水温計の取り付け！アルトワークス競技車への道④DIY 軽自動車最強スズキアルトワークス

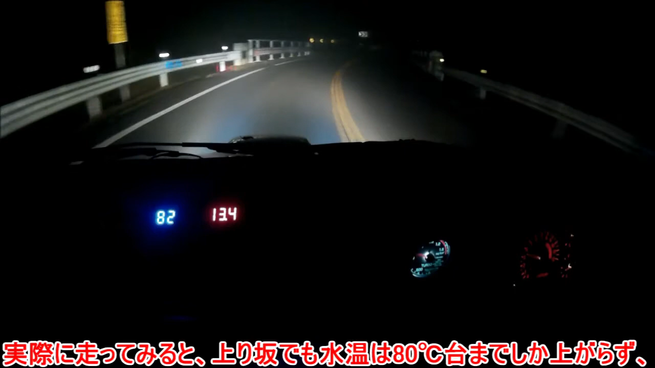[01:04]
実際に走ってみると、上り坂でも水温は80度台までしか上がらず、高速走行ではラジエーターに風がよく当たるので70度台になりました。